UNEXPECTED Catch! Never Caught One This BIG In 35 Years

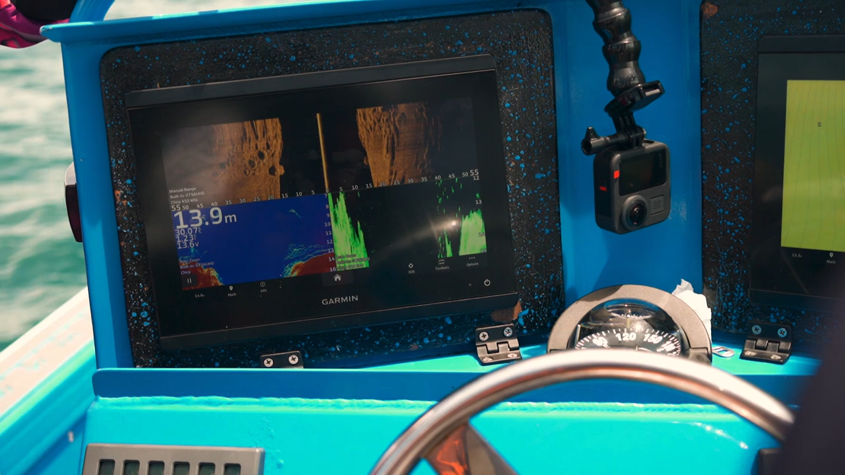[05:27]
On screen: depth 13.9 m
There's a few there, smaller fish. Let's have a look around further.
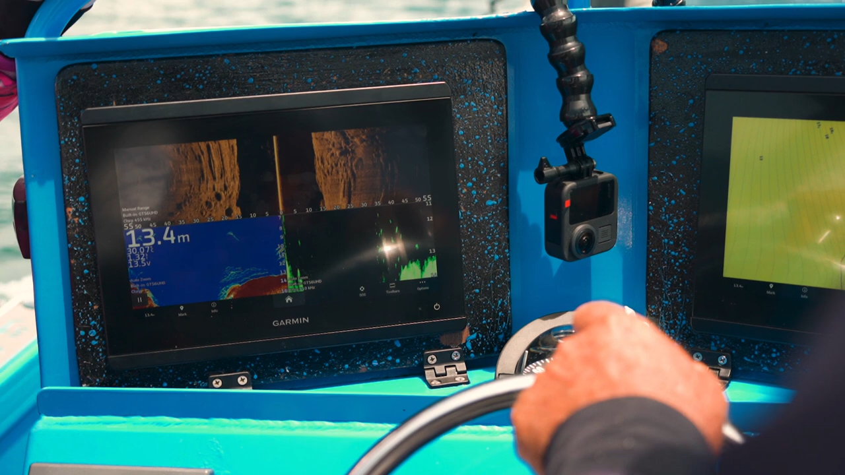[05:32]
On screen: depth 13.4 m
They're a bit bigger there. There we go. Their nanny guy, their finger mark.
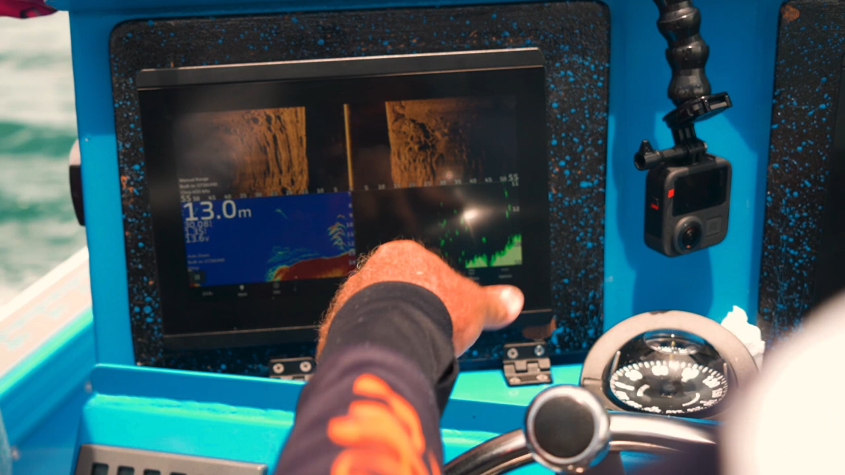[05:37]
On screen: depth 13.0 m
And what's that? That's a rock lurch. Oh.
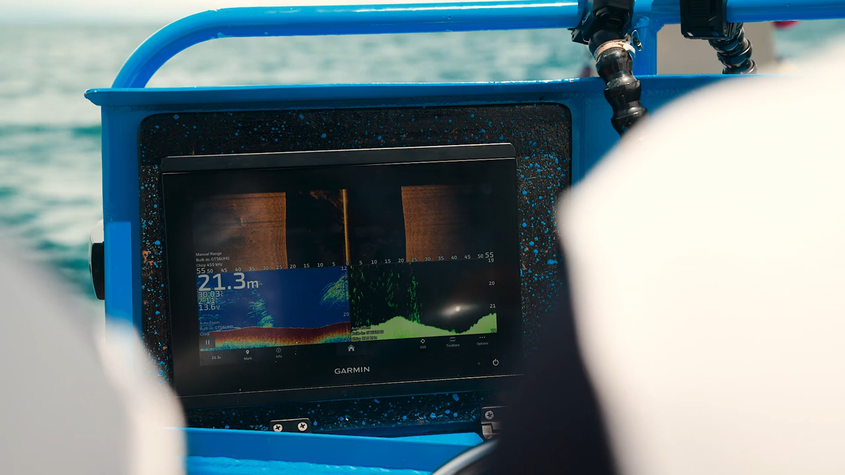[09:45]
On screen: depth 21.3 m
That might be the one big massive school, is it? We'll soon find out.
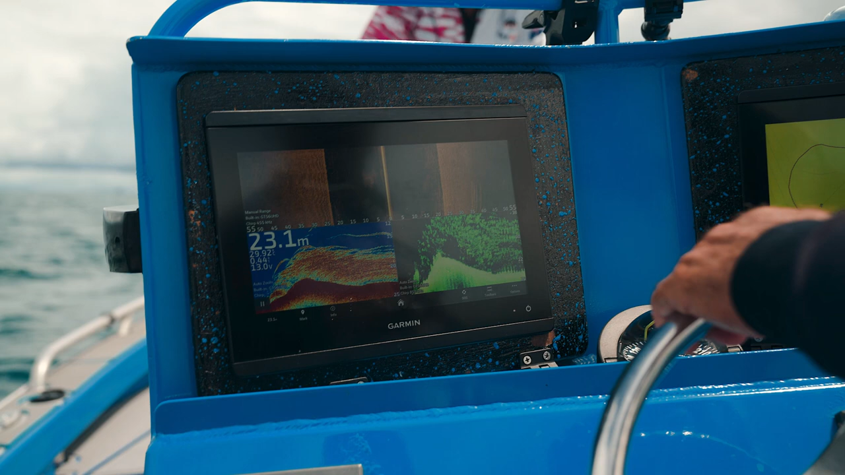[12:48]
On screen: depth 23.1 m
All right. Found another good school. Probably a bit of everything in there, but hopefully some finger mark close to the bottom.
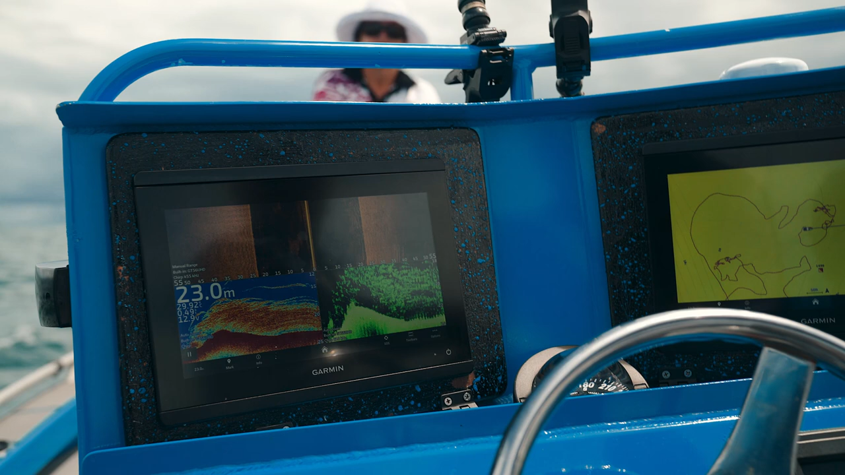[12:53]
On screen: depth 23.0 m
So the jigs have just gone down. So we'll see what comes up.